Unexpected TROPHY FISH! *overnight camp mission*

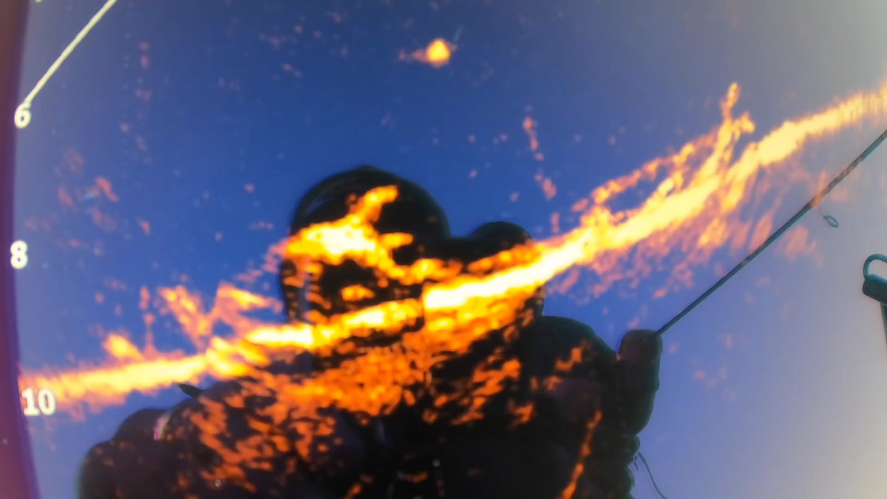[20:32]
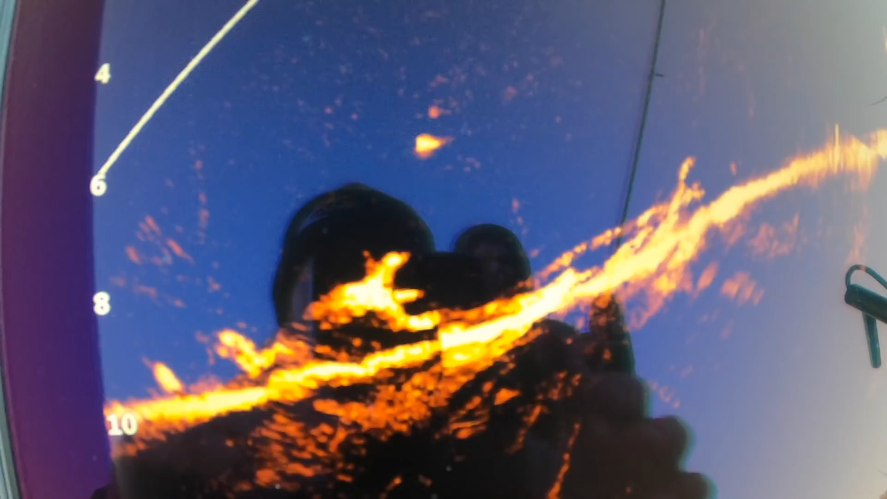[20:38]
Come on. Yep. I'll let him follow it down.
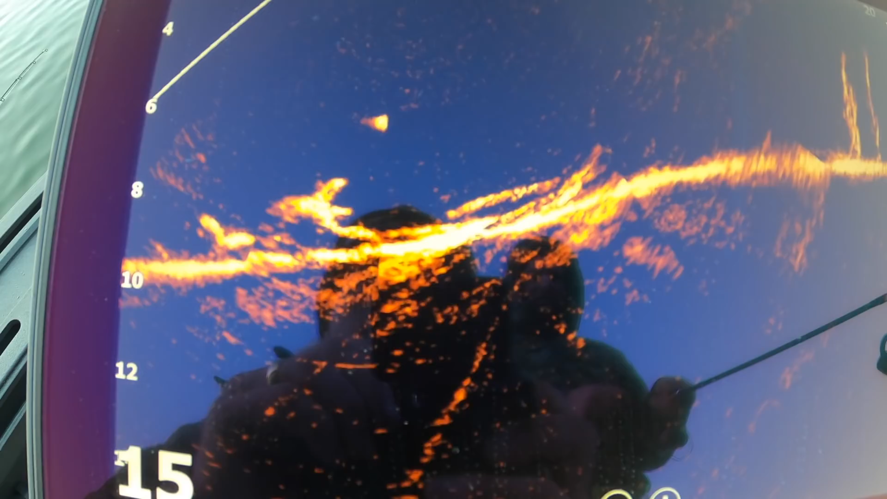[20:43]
Yeah. Slow roll. Whenever you feel the pluck, just keep slow rolling, let the rod load up, don't try and set the hook.
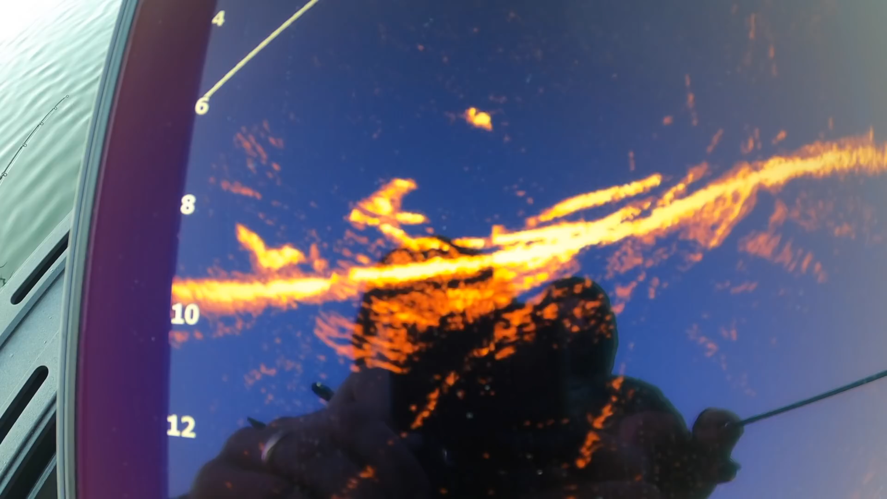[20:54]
Yeah, he's on it, he's on it, he's on it, he'll eat, he'll eat. Oh, come on. We'll catch this fish. That's a good fish. Come on. And people think this active target, it's guaranteed a fish.
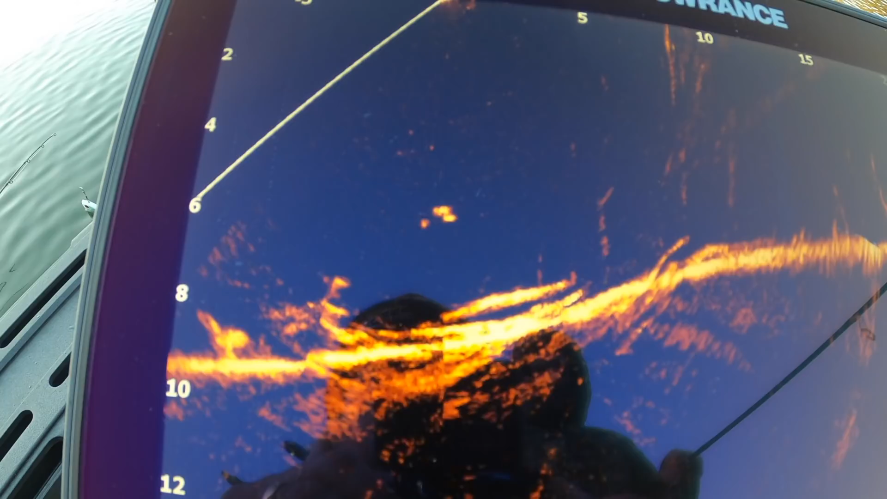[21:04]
You can see this fish, it's on its nose, and he's just toying with it.
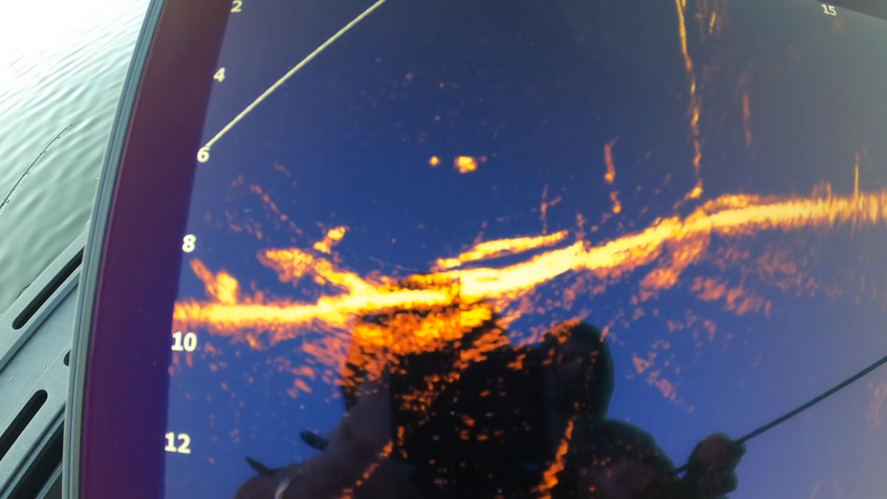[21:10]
He's a good yeller. You can see like the shape of it is a bit more rounder profile.
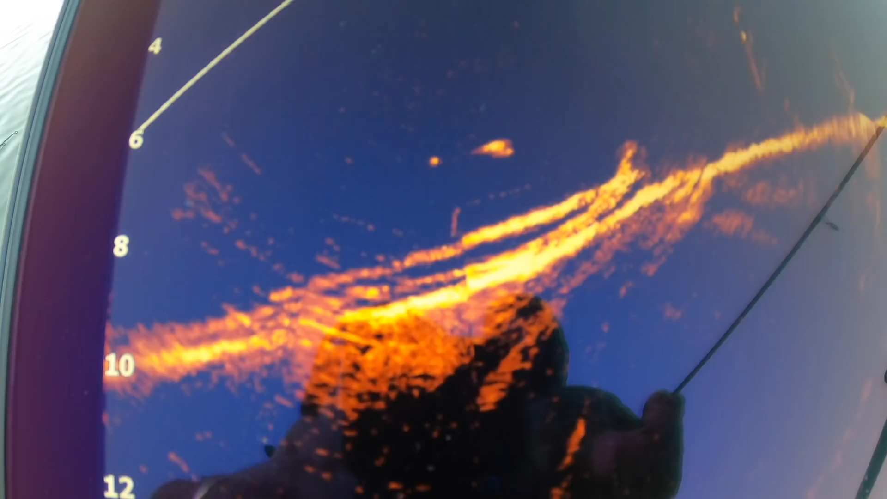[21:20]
Right, come on.
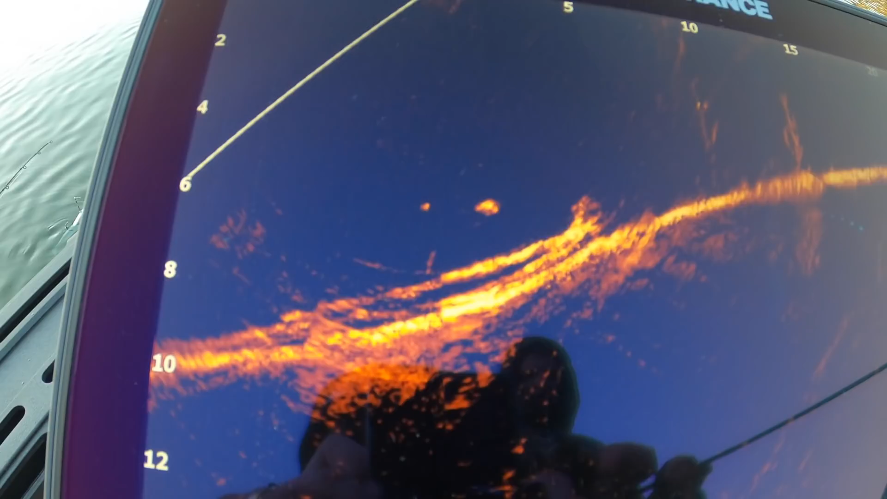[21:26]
Do another drop.
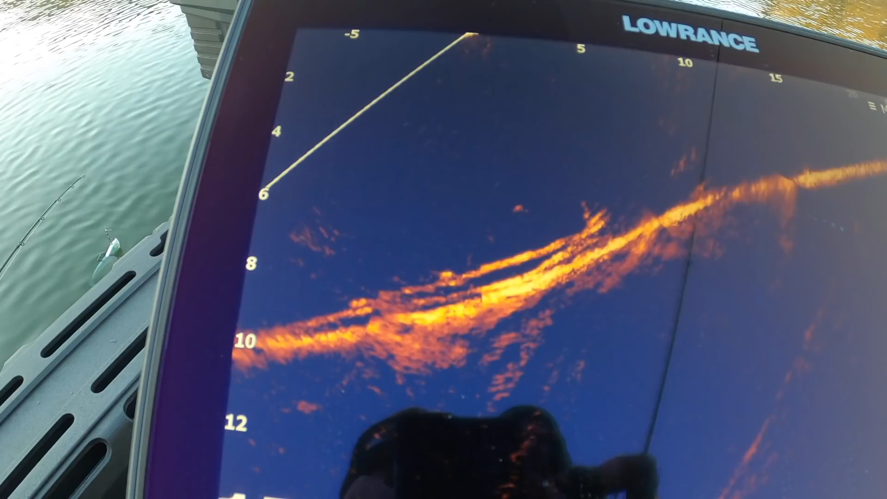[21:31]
Try to get it on his. I think there's a second one there on the bottom.
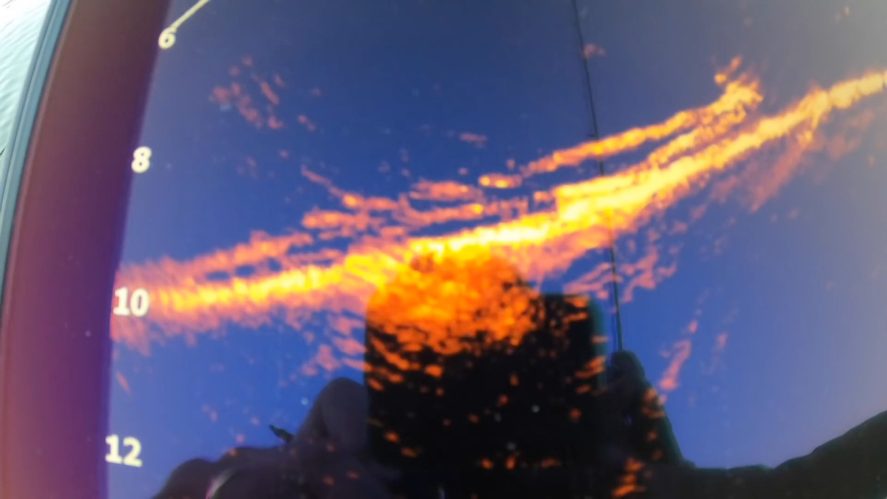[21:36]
See that one above that lay down? Yep, yep. Where is he now? Yeah,
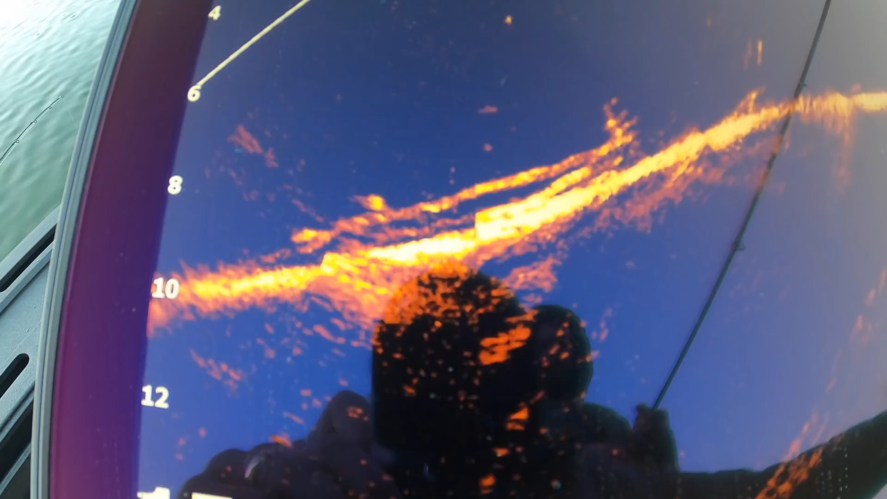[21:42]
he's kind of straight to him. He's pretty much behind us a bit though.
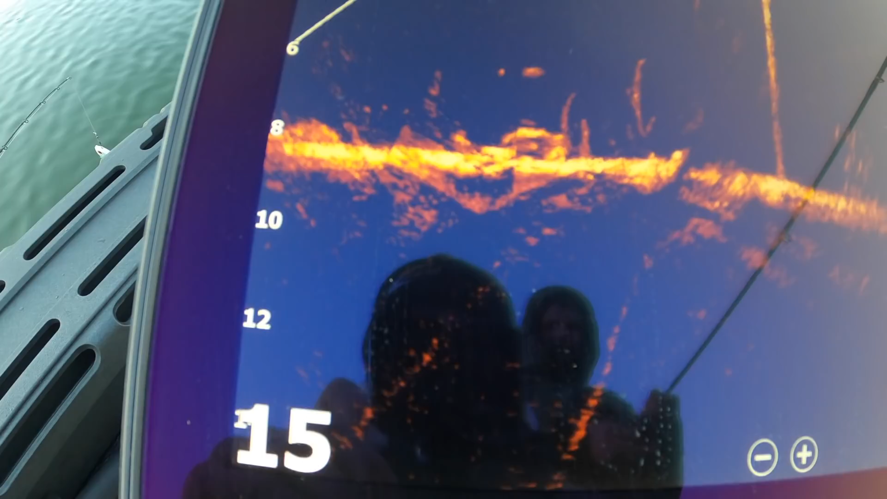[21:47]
Might want to jump on this. Looking? He's looking.
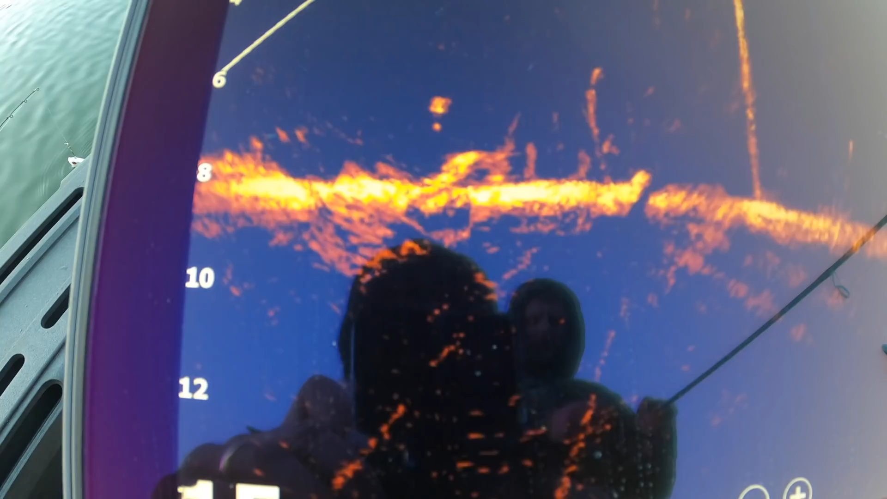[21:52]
We'll get this cunt. Oh, he's backing off. He's over here.
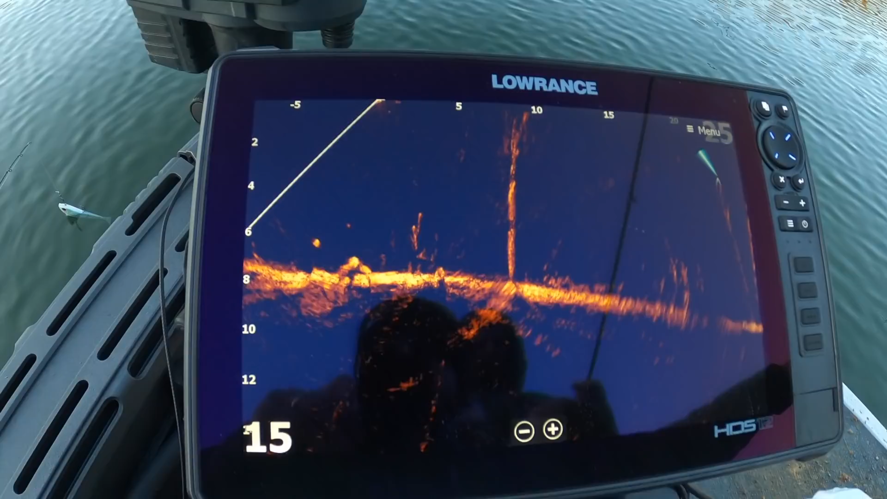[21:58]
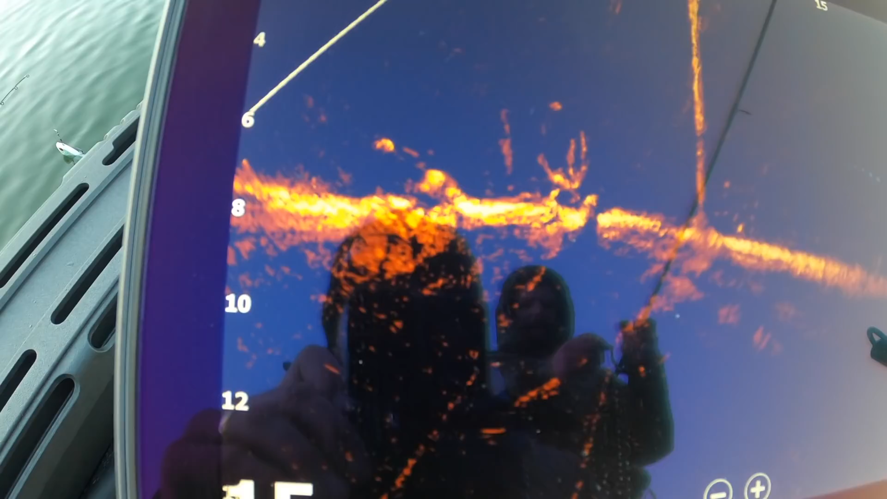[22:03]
Come on.
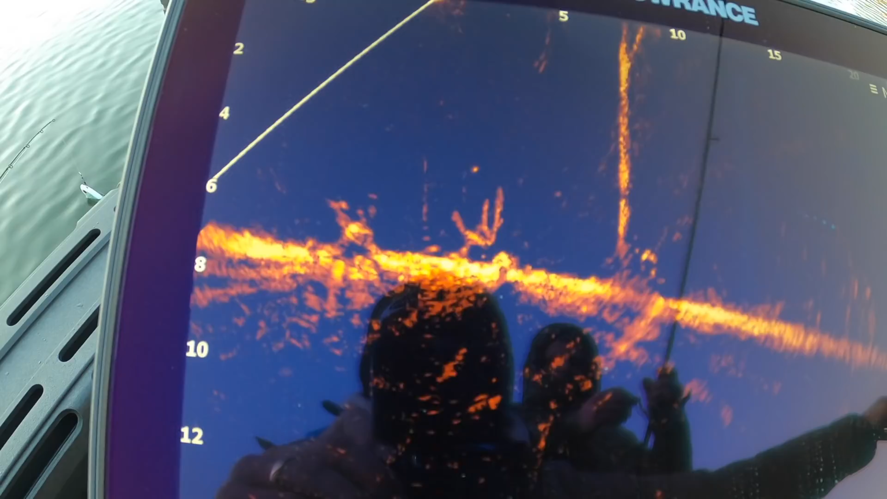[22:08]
Turn the scope back around. Where is he? There he is. There's two there.
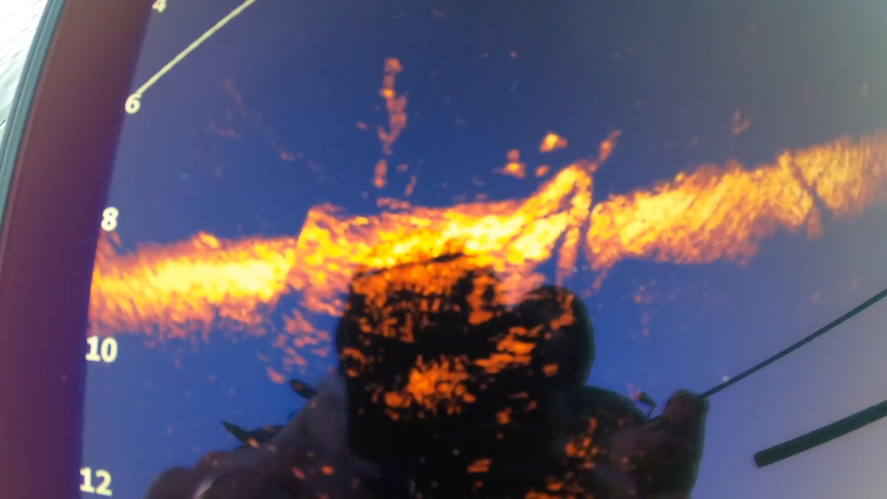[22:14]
Oh, look at him stacked on that root ball.
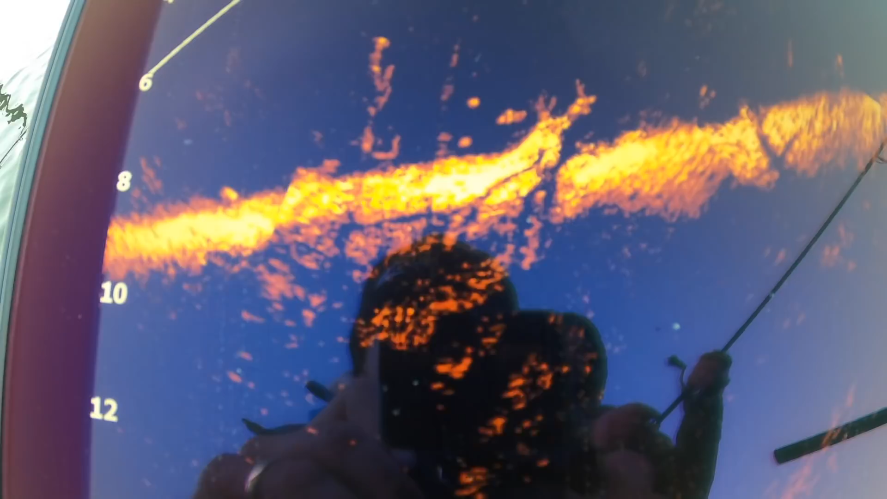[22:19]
Slow roll, slow roll, slow roll, slow roll. Yep. On.